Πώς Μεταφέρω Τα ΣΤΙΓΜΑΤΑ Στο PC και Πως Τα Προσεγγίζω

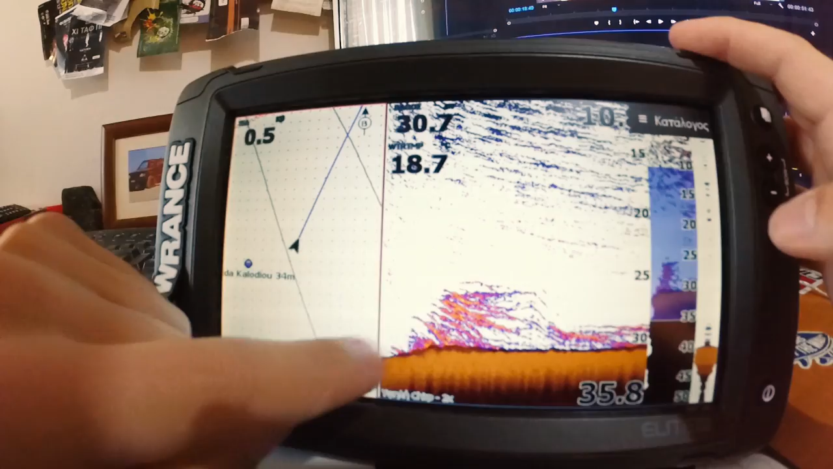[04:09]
Εδώ. Είδα κάποια ψάρια και έχω τραβήξει φωτογραφία.
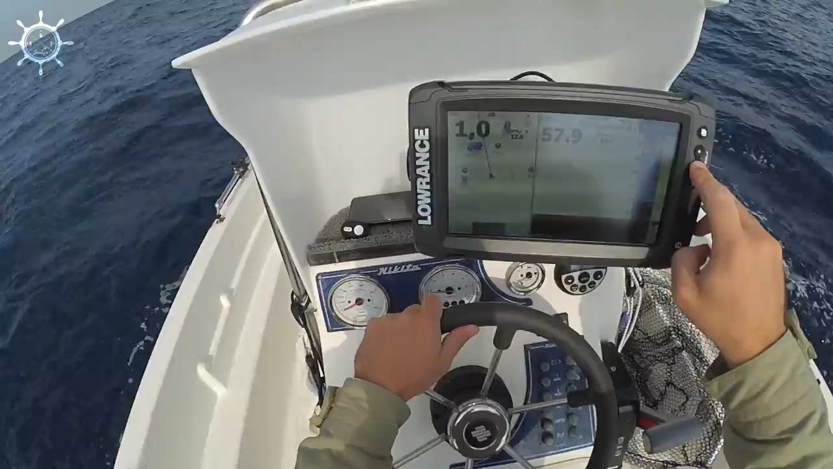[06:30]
Θέλω να πάω εδώ. Ζουμάρω για να έχω ακρίβεια. Τώρα ξαναπάω εδώ γιατί πήρα μια τσιπιά πριν.
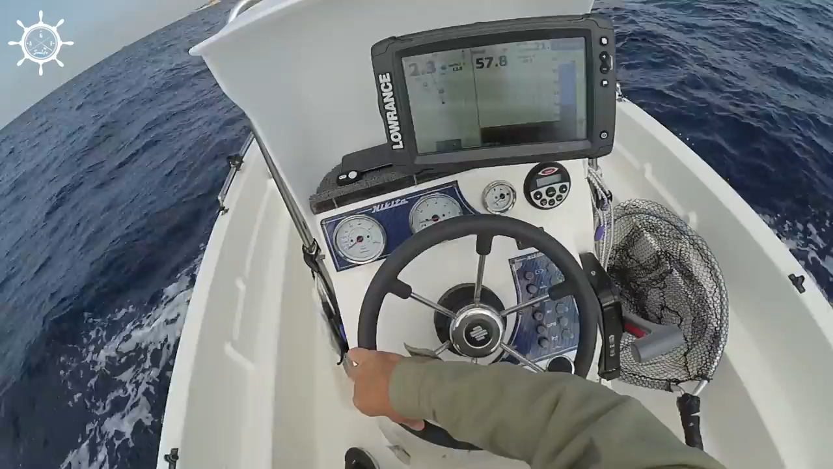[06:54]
Εγώ ξέρω τη διαμόρφωση του βυθού βάσει αυτά που έχω δει στον πυθόμετρο και ξέρω ότι ανάμεσα από αυτό
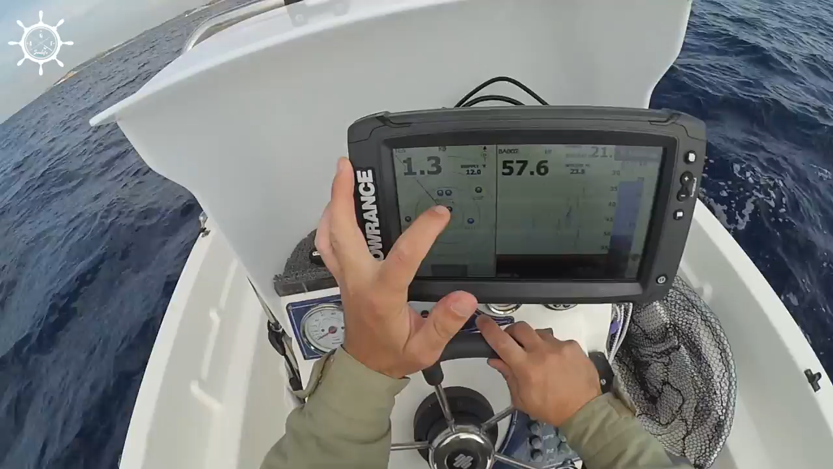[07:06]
και αυτό το σημάδι είναι το σημείο που θέλω να ρίξω.
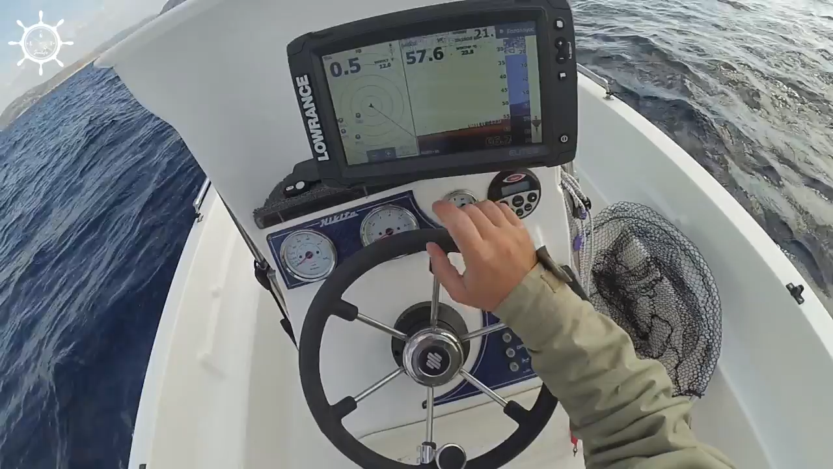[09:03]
Μετά από αρκετές ώρες ψάρεμα με tie rubber και αρκετές αλλαγές του τόπου, ξαφνικά εκεί που κατεβάζω το τεχνητό μου, εμφανίζεται στο βυθόμετρο στα μεσόνερα η επίθεση ενός των οειδές.
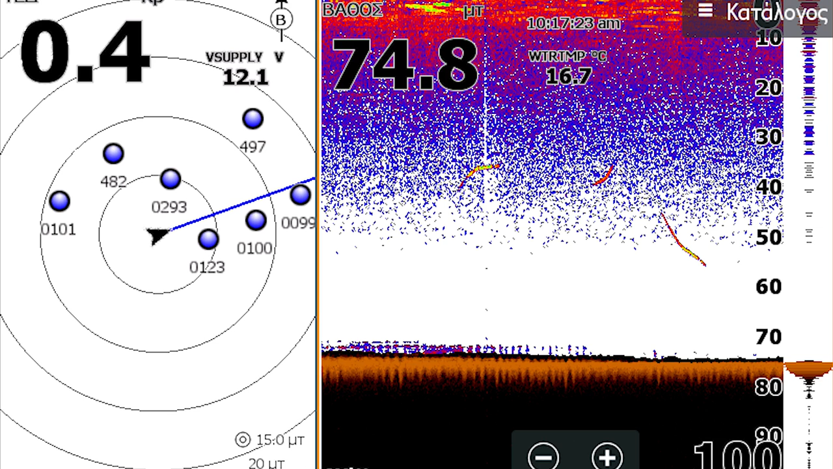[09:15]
On screen: water 16.7°C
Συνήθως έτσι βλέπω τους ξυφίες.
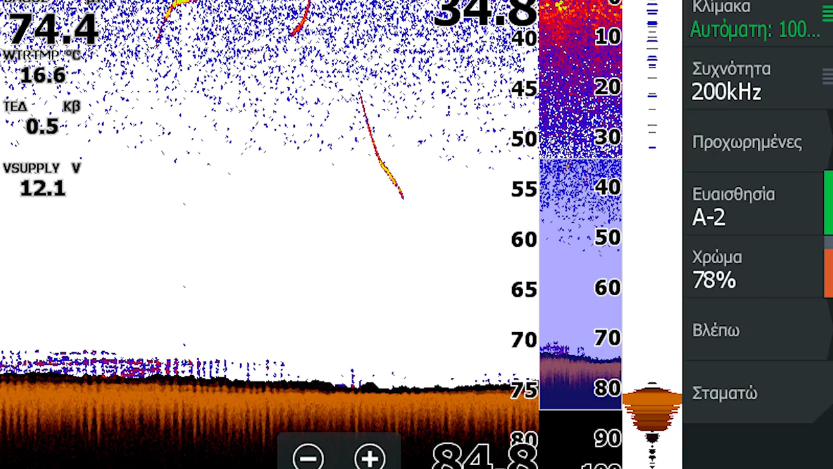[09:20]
On screen: water 16.6°C
Αφού βάρισαν το τεχνητό μου ενώ κατέβαινα 4-5 φορές στην κάθοδο του τεχνητού, στο έκτου φτήμα καταφέρω να καρφώσω. Πράγμα που είναι αρκετά δύσκολο τα κατεβάζει το tie rubber.